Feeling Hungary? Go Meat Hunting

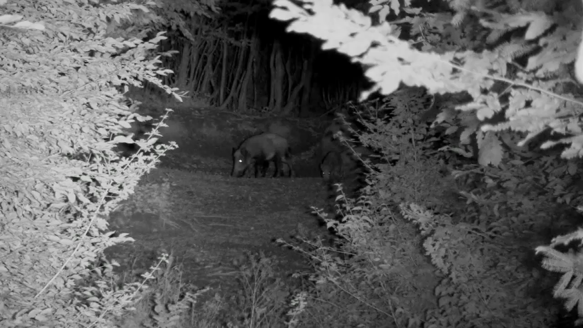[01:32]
With temperatures in the high 30s the animals are sitting tight and moving at night, so we need to be out and at them early.